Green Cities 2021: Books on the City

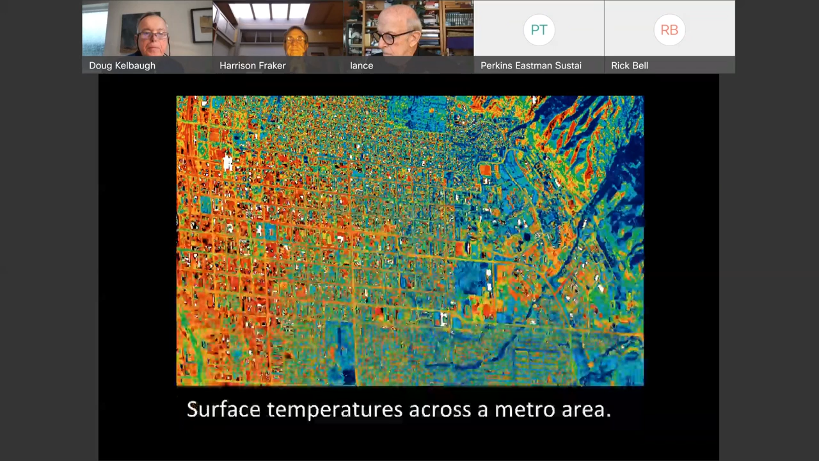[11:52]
Next. This is a gradient across the city. You can just see how much hotter the paved inner city is on the left and cooler the countryside on the right.